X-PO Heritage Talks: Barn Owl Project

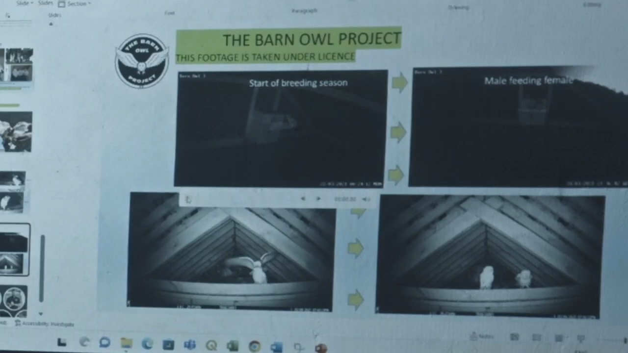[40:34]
this will tell you about disturbance here right so i'm talking about disturbance of barnalls
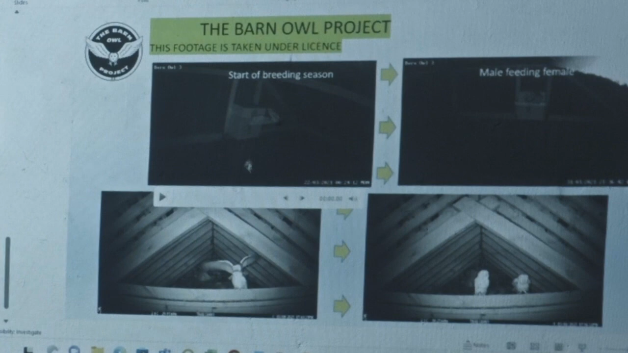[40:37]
so you'll understand what i'm talking about and how easy it is to disturb them right so that's them communicating these are a new pair of barnalls they're not together long and it sounds very aggressive but she's obviously saying thanks he brought her a mouse now what's happening here is he's trying to get her to take that box as a nest site right so he goes away he brings food and he's roaring she starts screaming she takes it off him it's very frantic right so what happened here we eat a camera on the inside of this box and yeah she laid an egg okay and